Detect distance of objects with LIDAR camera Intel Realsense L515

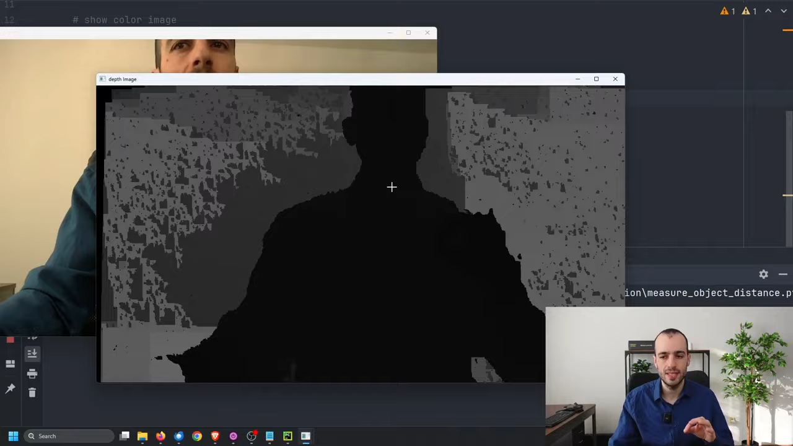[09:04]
but we will only use this to get a specific point from this image.